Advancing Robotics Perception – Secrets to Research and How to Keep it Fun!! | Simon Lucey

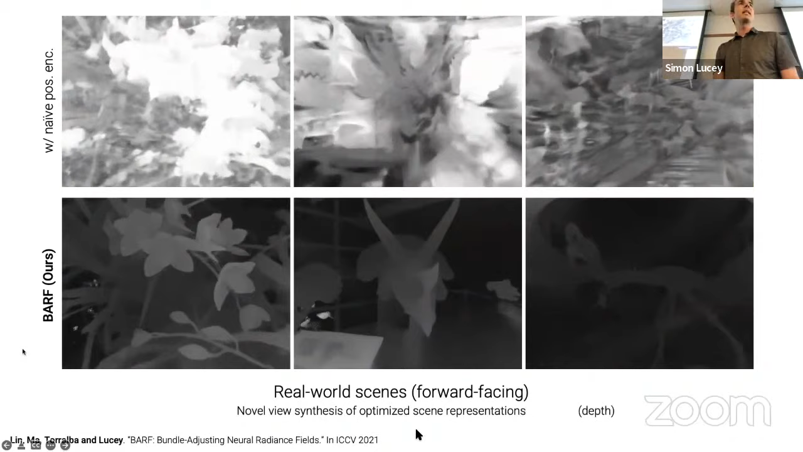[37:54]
And what's neat too is you can get the depth map for free, actually get the depth map out, which is really, really instructive.